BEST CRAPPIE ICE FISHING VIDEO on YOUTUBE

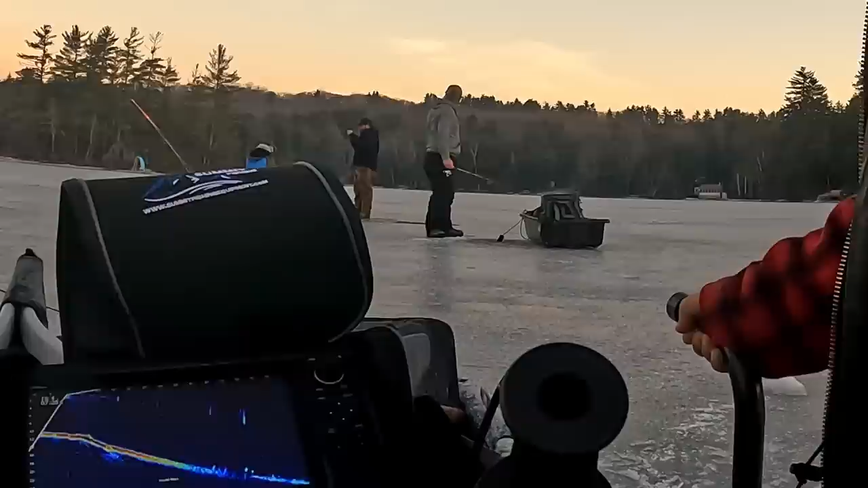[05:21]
Yeah. All right, hooked up. We're going to find out what they are. Say big fish? Wow. Yeah, there's a wicked school of yellows there if you guys want to whale on them. Big yellow perch, guys. First guy to get his bait down got him.
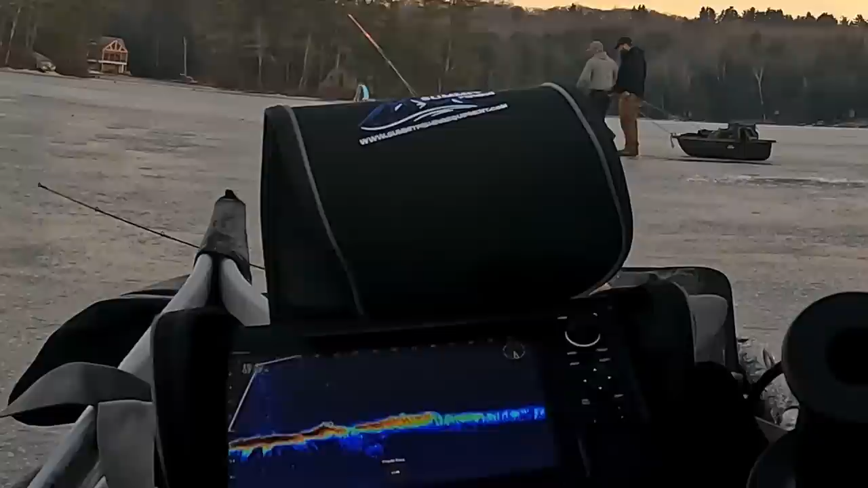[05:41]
I don't know if these are all perch or what, but there's a pile of fish around. That's a nice size bluegill.
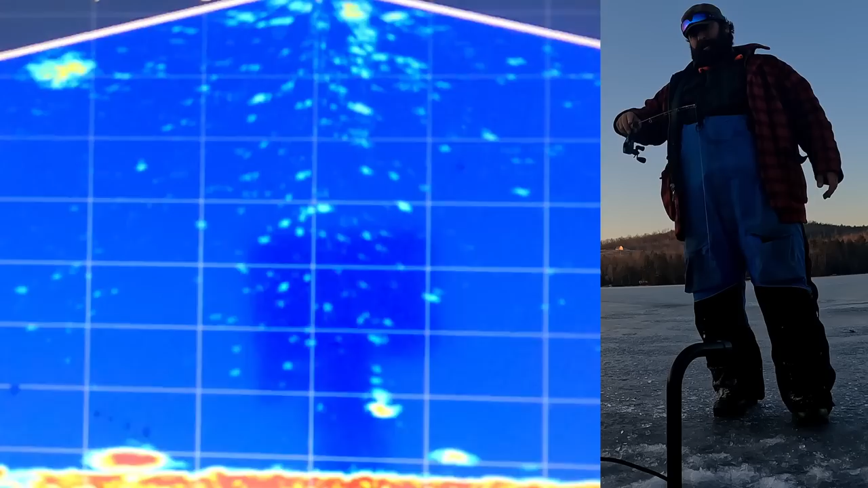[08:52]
The crappie just slid by on me. They're all that size. Because I just watched his. And luckily... And three crappie went by, same size. Now I got something tiny. Took it out of his lip. Oh, so there's a bluegill coming at me, but the crappie saw it. I'm going to try to keep it away from this bluegill so the crappie can eat.
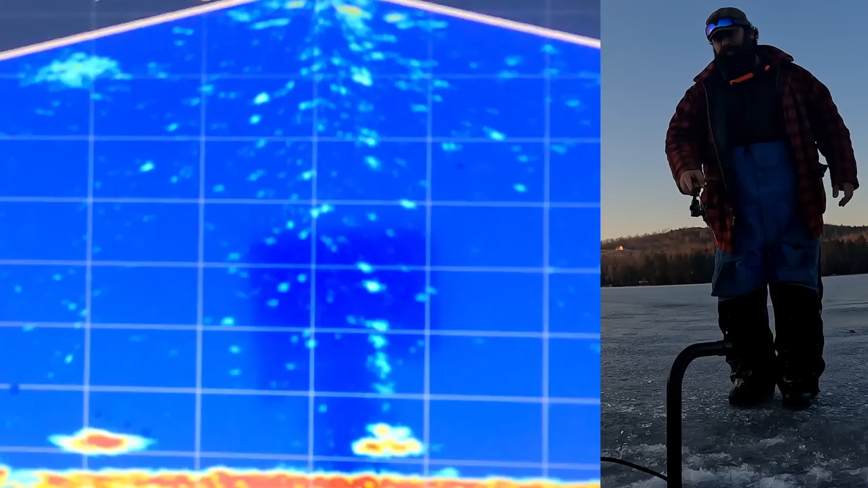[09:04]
Nice crappie coming in. Look at the size of this one.
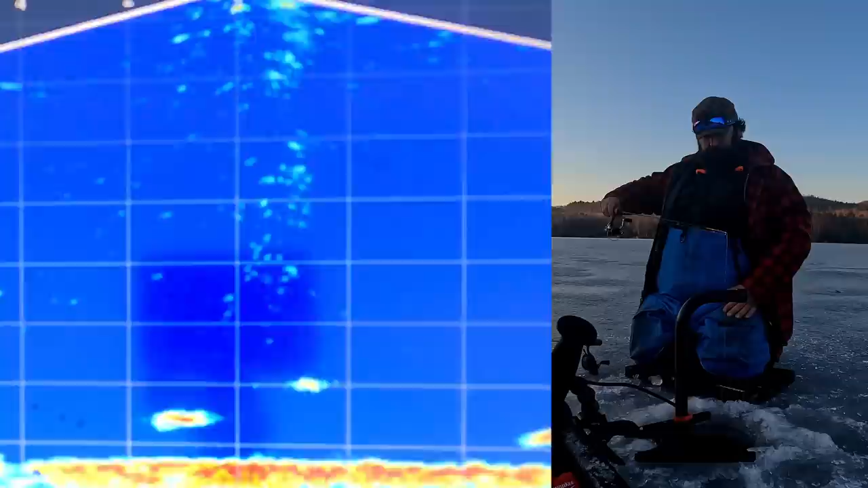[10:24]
I'm about to get a bite here. Looks like a crappie. He was elevated, he was on it.
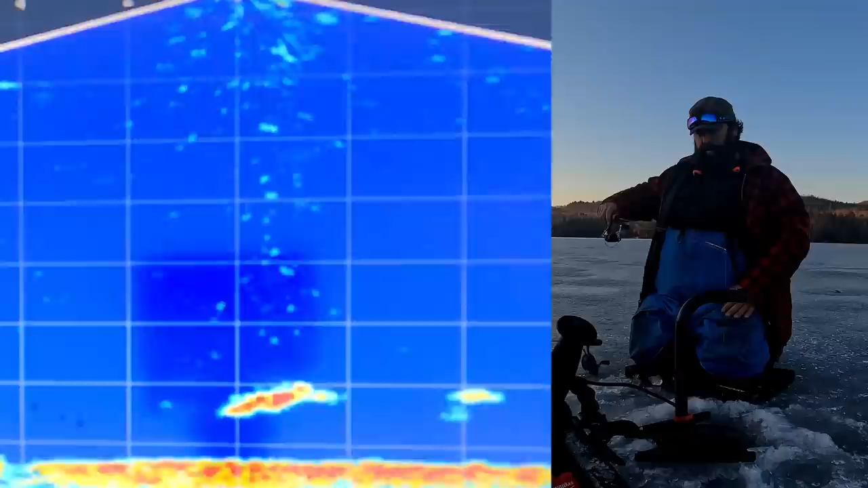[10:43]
There he is. Feels like a decent crappie. That might be a bass.
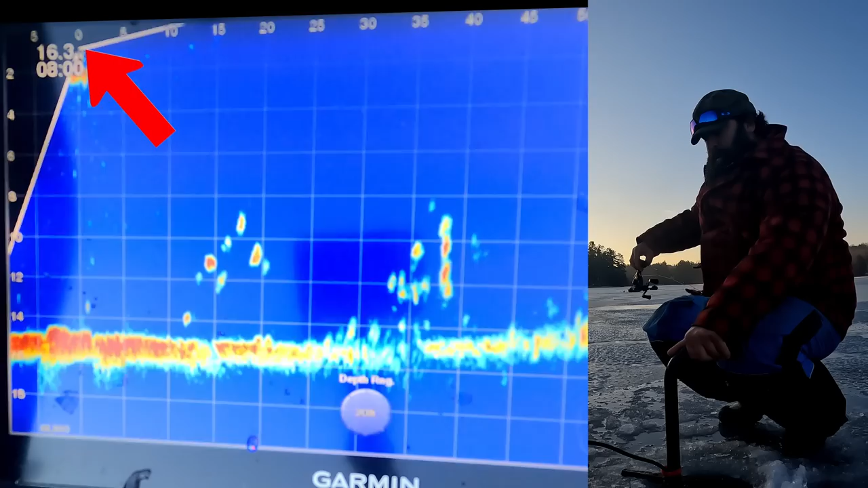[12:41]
The numbers along the top of the screen are the distance away from me being the zero, and the numbers on the left side of the screen are the depth below me. You can see my jig bouncing at about 13 feet, and everything else is a crappie in the water column up off the bottom.
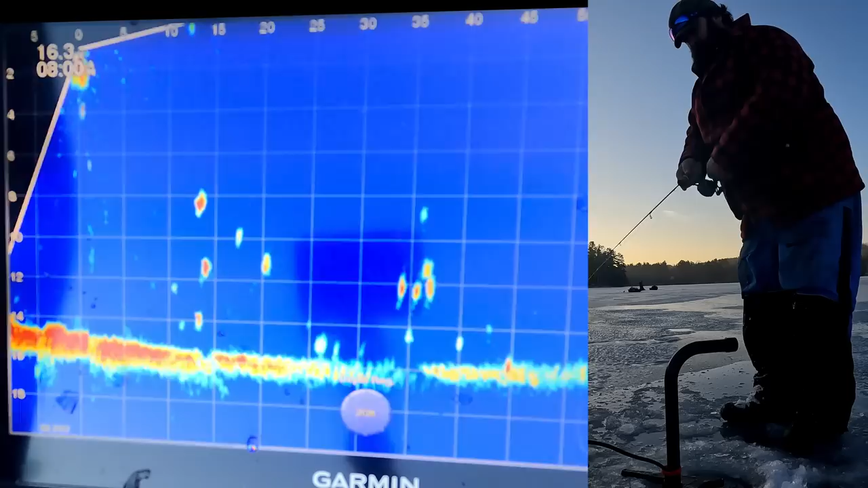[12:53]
At about 15 feet, there's some really nice ones close to me, so I'm gonna pick up and move over to them.
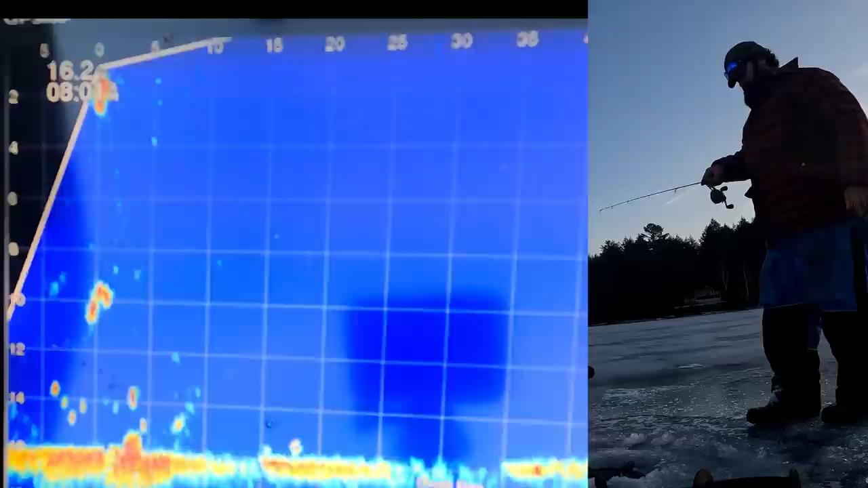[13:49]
That is how you use your Livescope to get on top of fish.
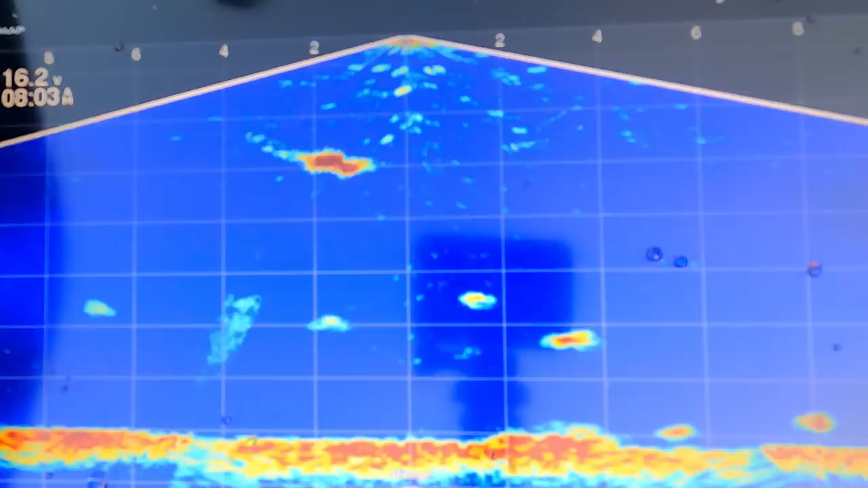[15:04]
Got him. beauty of a crappie right there.
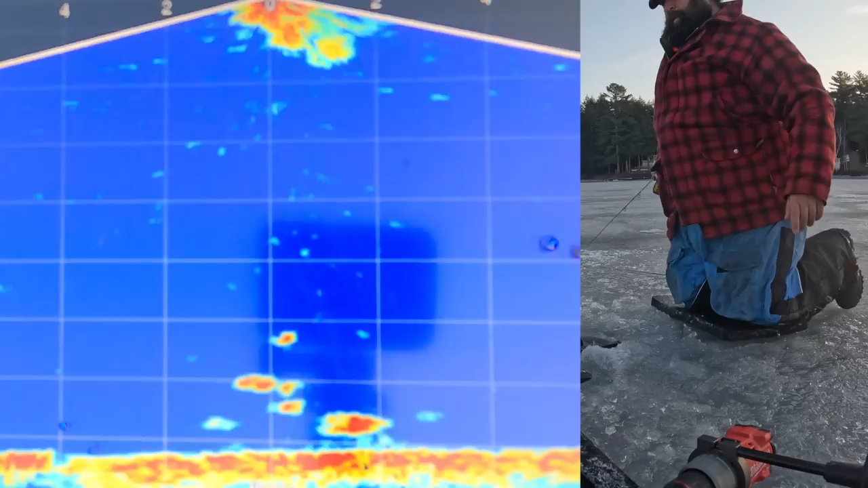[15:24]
That's a bass coming in. Got a nice bass on me now. Oh, lost him.